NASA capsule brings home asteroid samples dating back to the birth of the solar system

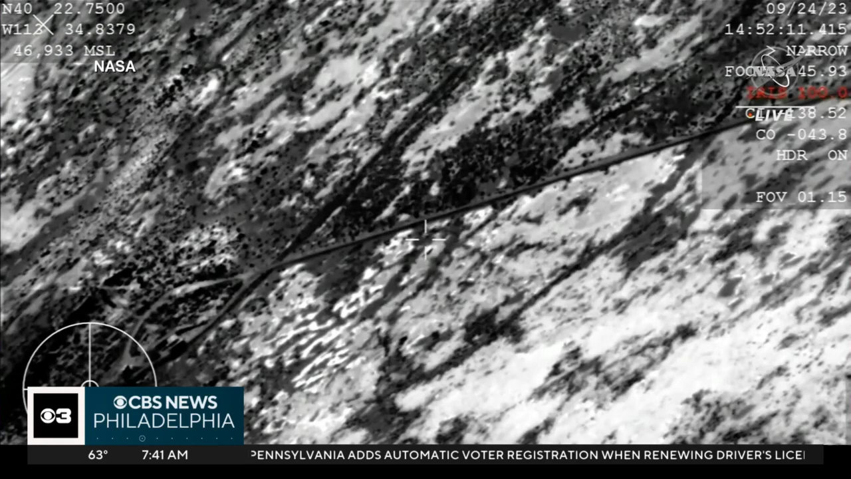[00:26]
SRC has touched down. The saucer-shaped capsule holding possible clues about the birth of the solar system slammed into Earth's atmosphere and touched down in the Utah desert.